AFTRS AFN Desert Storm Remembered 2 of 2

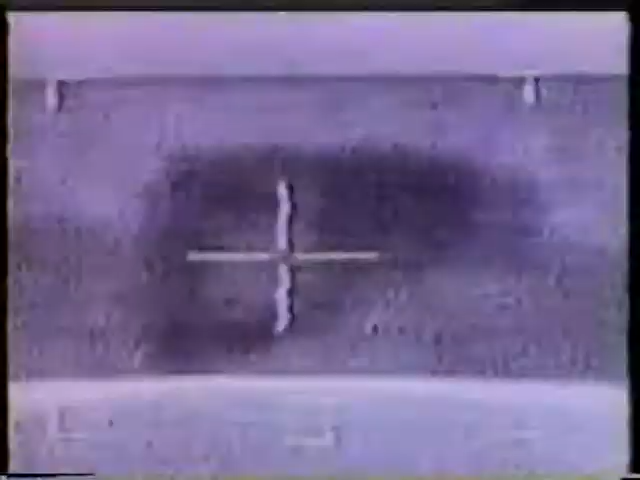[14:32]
And a lot of people here recollections of people taking prisoners of war.
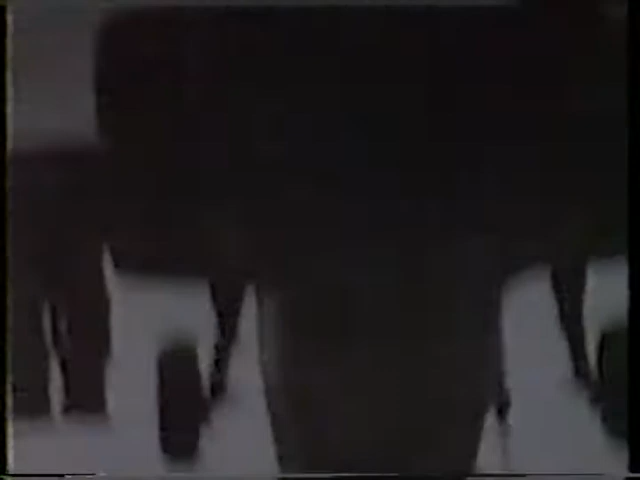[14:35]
When a patch is going out and destroying bunkers, the guys are coming out and dazed and confused.